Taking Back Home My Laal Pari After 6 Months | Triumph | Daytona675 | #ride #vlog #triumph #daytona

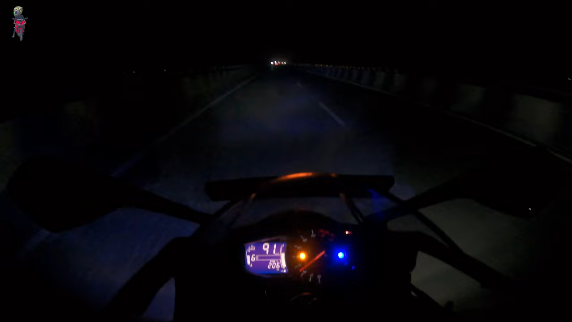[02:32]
अगर में मॉर्निंग में या दिन में आता हूं तो आप लोगो को दिखाऊंगा इतर का सीन तो यह रही वह जगें लाइटिंग जहां हम लोग रुपते हैं आप लोगो को दिख भी रहा होगा अब क्लियर होगा शायद